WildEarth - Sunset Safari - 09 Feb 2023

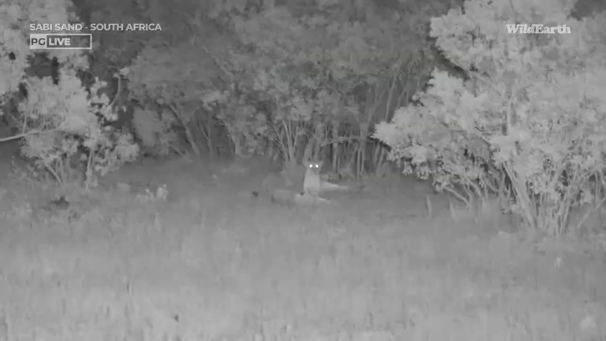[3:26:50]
There it is. So yeah, so we do not use any spotlights or car lights in that. We've got just the infrared light, so we keep the lions in their natural,
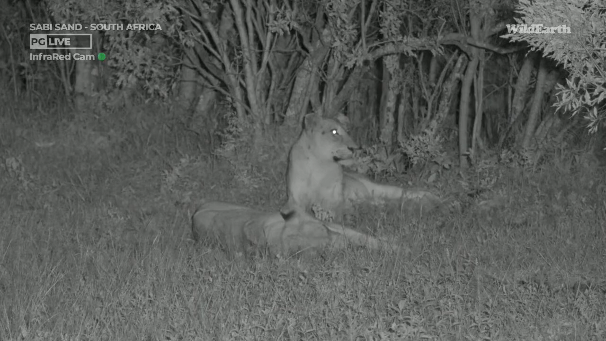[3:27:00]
how can I say, lighting, darkness, ways.
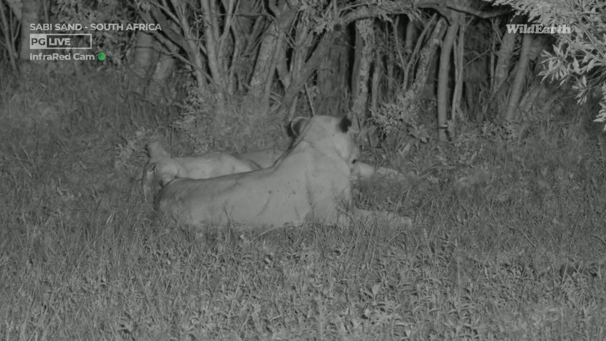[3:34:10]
I think it won't be long before it is going to bucket down with rain. There's a bit of lightning as well, so yeah, I'm just going to keep an eye on it while we sit with these two beautiful lionesses. So I think in a night like this, and I say I haven't heard a single predator call. I haven't heard a lion call. I haven't heard leopards call. I was hoping to hear that black-backed jackal that we had running past us. That was fantastic to see. I was hoping to hear that call because I haven't heard a black-backed jackal call for such a long time.
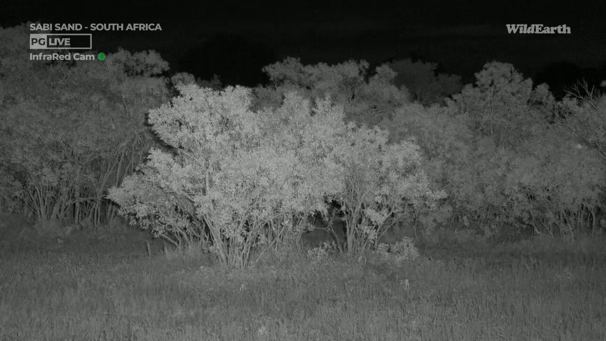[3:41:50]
Oh, that was hippos. Those lions growling there. All right, let's go take a look. Sorry, I'm going to quickly turn here. Sorry, something happened there. I heard growling. Okay, let's keep turning around. Sorry, let's go. I'm sure we'll be fine.
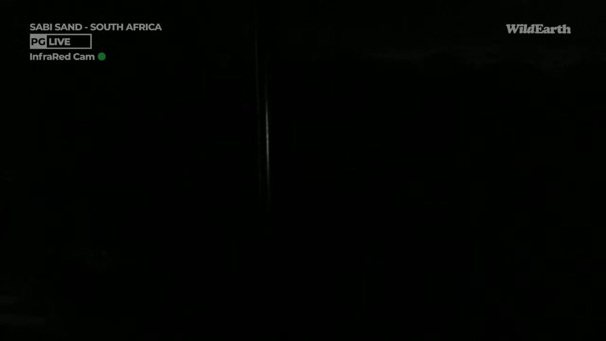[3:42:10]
You're right there. I can't see a thing there. I don't know.
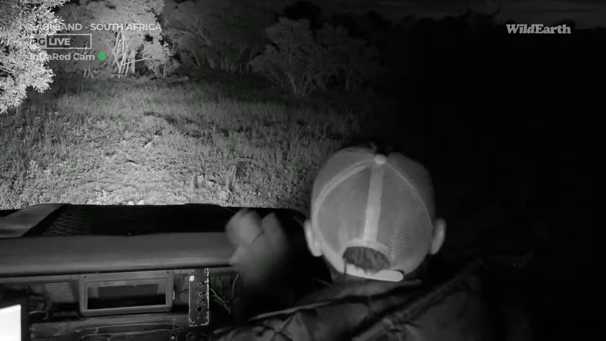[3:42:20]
I'm just going to go around. There is another road. I just want to see if we can pick it up on the cut line.
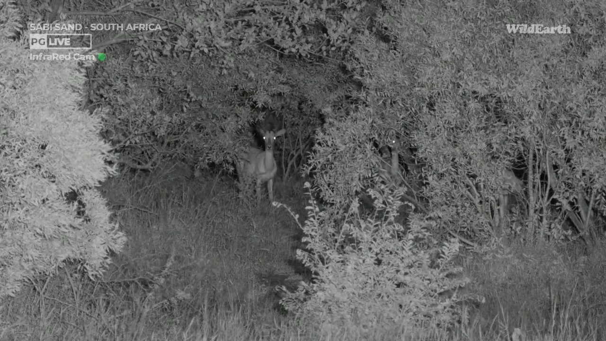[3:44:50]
Alright, we might have heard something else, but as you can see, the one lioness has turned into a impala. No, I'm just joking. Those lionesses are actually stalking these impala. So they went into that bush, they saw and heard these impala, and that's about maybe 10 meters from them. So close to them. So of course we've got infrared, so we're not spotlighting anything. We're not giving any animal the advantage or disadvantage.
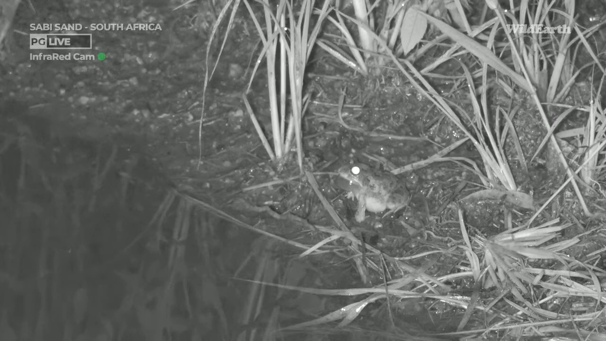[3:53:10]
We have found the coolest thing. But we didn't stop to show you. We actually stopped to let you listen. Of course, we're looking at a frog. Not entirely sure what species right now because we're looking through infrared. But I just want you to sit and listen to the incredible sounds.